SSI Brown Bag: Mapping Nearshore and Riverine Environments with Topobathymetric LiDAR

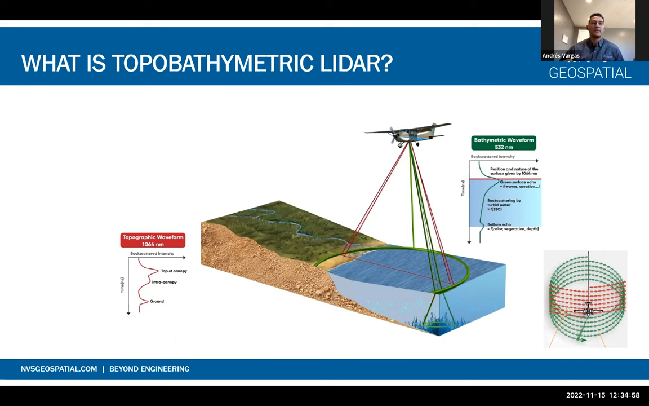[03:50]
So we can also do a normal topo collection and get the two data sets calibrated together to create a seamless point cloud. Now, I promised my coworkers I wouldn't get too into the weeds about the waveforms, but I just wanted to give you guys a quick look at a waveform and what a waveform for the green channel specifically looks like.
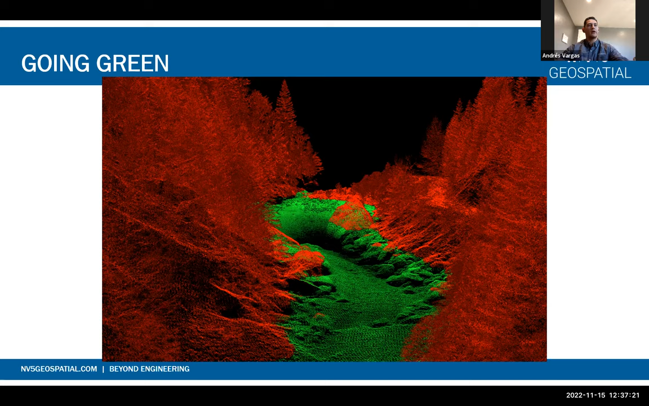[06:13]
And with the marriage of these two data sets, we're able to create seamless DEMs and seamless models to characterize the data for the end customer. So why bathymetric LiDAR?
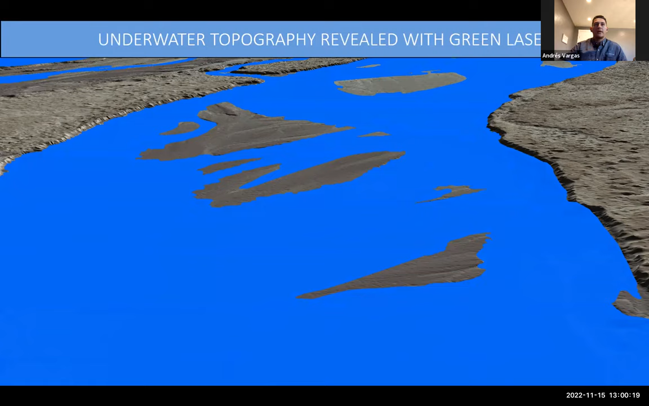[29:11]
so this is going to be an example of how our data sets get married together. So in this case here, we've masked out our topo, just the topo data. So here we're able to see what the NIR creates as far as the DEM goes.
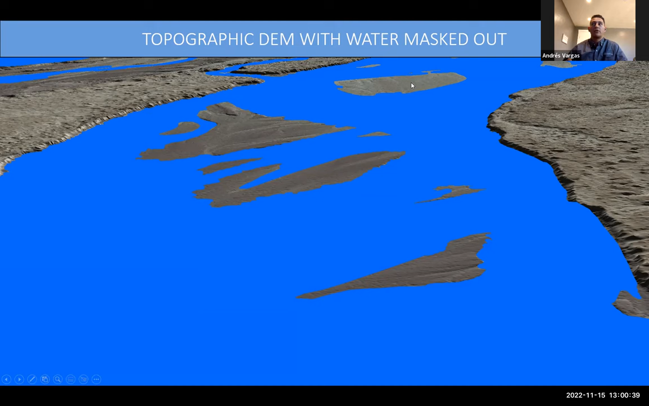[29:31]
And then we're able to kind of show what the bathymetric points create as far as DEM and how much
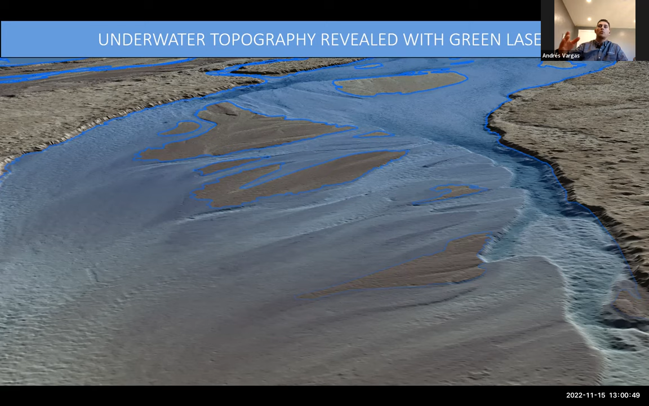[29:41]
more information it gives us within the riverine system in this case here. And then since we were able to have all of the point cloud in general,
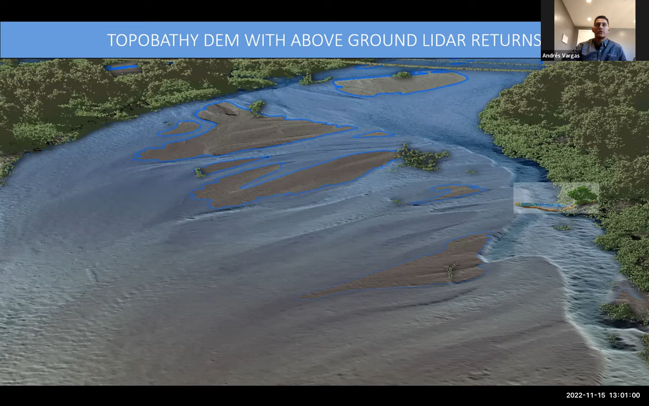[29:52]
we're able to also superimpose what vegetation would be, and we can kind of see the areas that have vegetation in this data set. And then we're able to kind of see how the point clouds interact themselves. So taking a transect, which is what we would previously be just collecting for this river, you can kind of see where the bathymetric points kind of meet up with the water surface, and then also the topo points here in red, and then all the additional points in the vegetation and default class
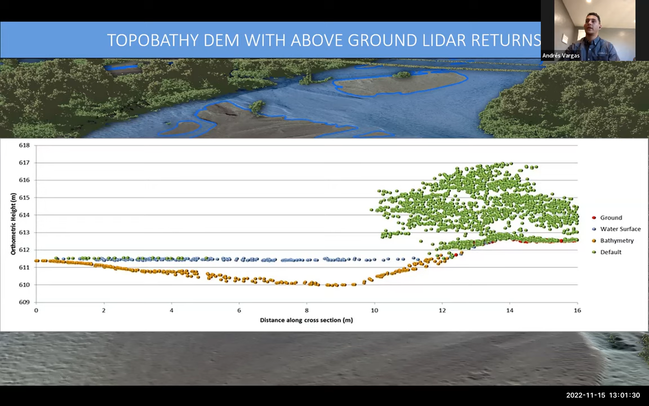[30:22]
that aren't hard surface returns, but are also in the LiDAR point cloud.
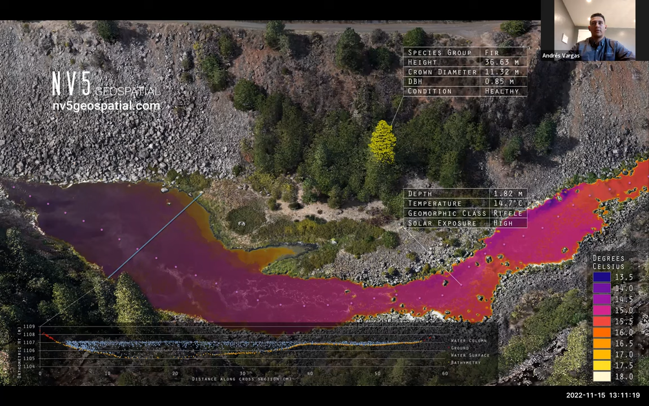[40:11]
And this is just another sensor that we can incorporate or tie into the point cloud, you know, as a an additional feature to add to the point cloud as a value.
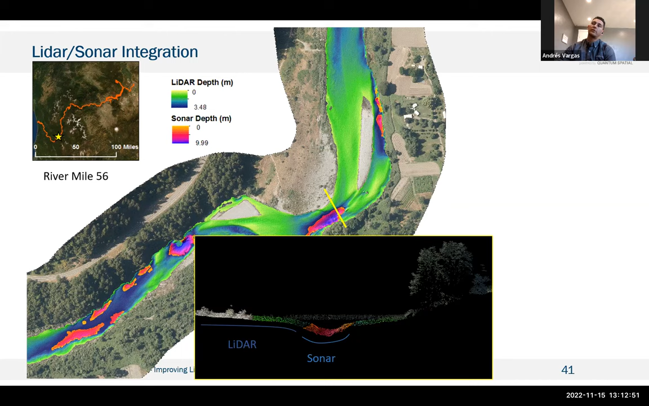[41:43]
There's a lot of small UAS or UAV solutions to with sonar involved that can be used to fill in these patches. And then finally, what else do we use these applications for?
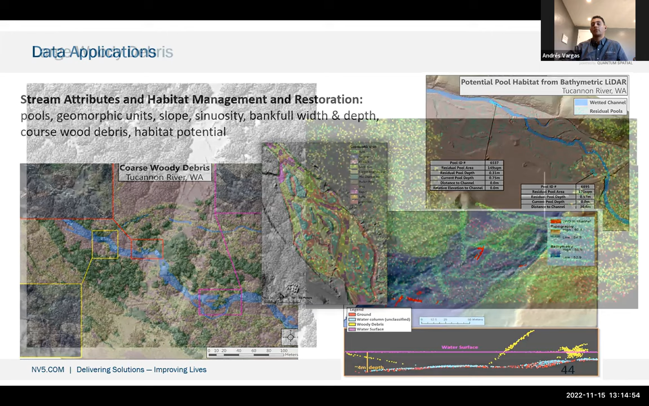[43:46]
Now, going back to the point cloud, the point cloud has such a high density in some cases that we're able to actually pick out individual features. And in this case, on the left here, we have a highest hit model that's showing us not only that, you know, we have this channel here where we're getting the top return of the water, but within that water itself, we have a bunch of downed trees. And if we look at the point cloud itself, we're able to identify these trees and add a
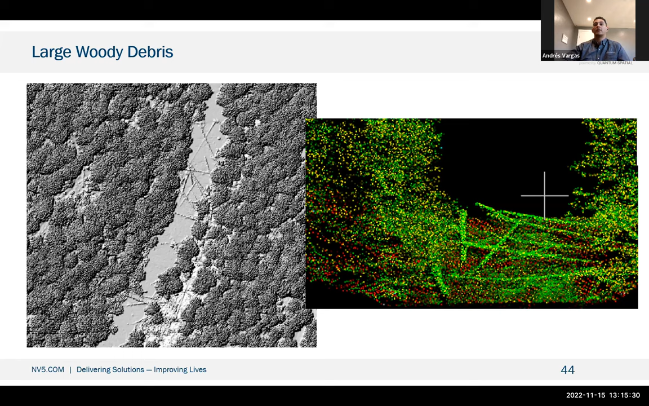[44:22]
classification to that that could be used later in a raster product for other product generation. But the density in these topographic or topobathymetric collections supports being able to see features like this in the water. Moving on to floodplain modeling. Here you can kind of see that we are acquiring and calibrating the data enough to where you're able to understand how things have changed in the water,